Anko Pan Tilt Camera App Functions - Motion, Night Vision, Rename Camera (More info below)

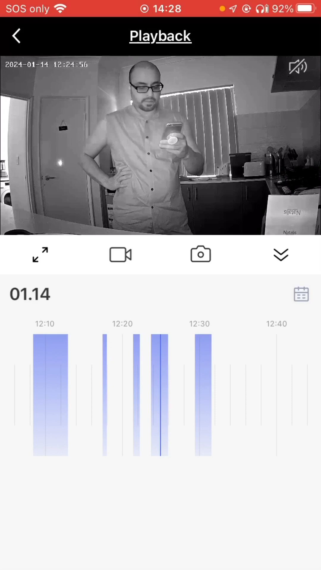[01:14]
there's a way to pause it there's a way to pause
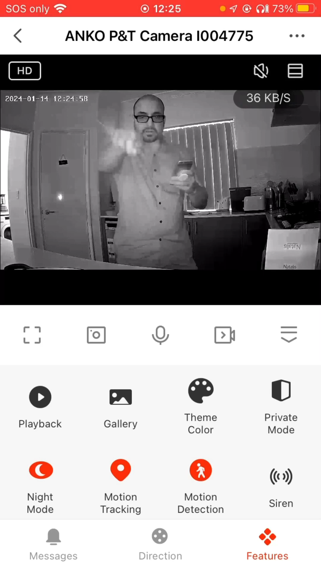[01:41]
lights on the camera but I will save that again to auto I don't need it
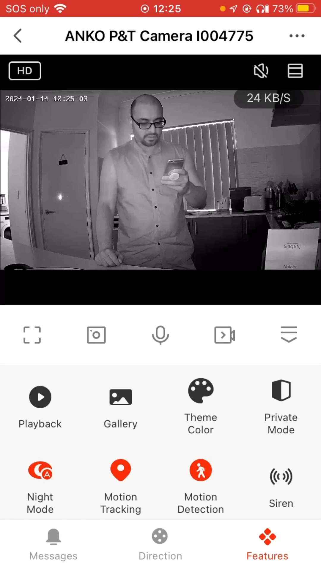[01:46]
right now motion detection and motion tracking so look at this
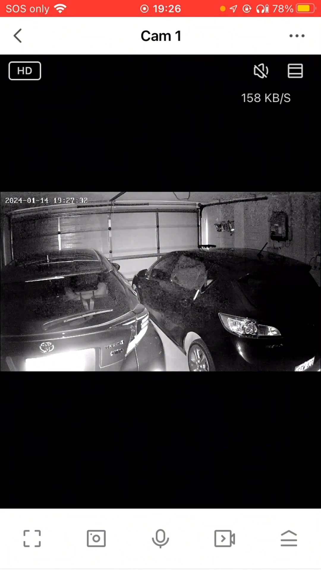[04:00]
as you can see I moved it in the garage and depending on what device you use right now I'm on my iPhone which is a very old one it is pretty grainy showing a lot of noise but in my other I think the Google pixel one it's very crisp